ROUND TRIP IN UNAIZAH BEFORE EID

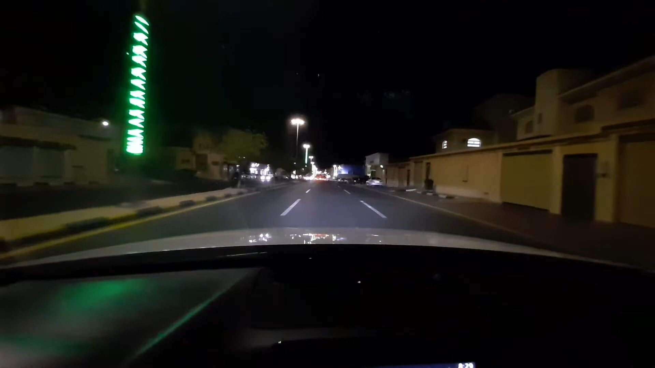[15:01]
It is your head. Near, I don't know which mall, but in a mall they put it. Ah, in the mall. He hit one of those, almost damaged his tire. Not almost, damaged his tire. Left, the second stoplight, the U-turn. No. Third? Right.
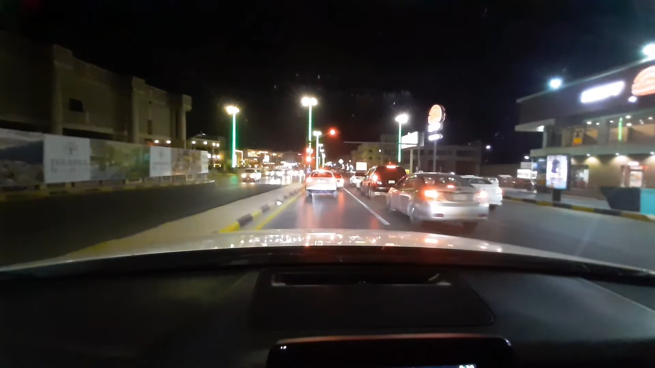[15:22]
Left? Left? First stoplight, oh, left. Wait. Oh, you stop. He wants to go right without stopping. Yeah. Saudi. Saudi. See? Left. And then stop right left. You turn. It comes in the right. It's in the corner. I think mafia turn here. Yeah, mafia turn.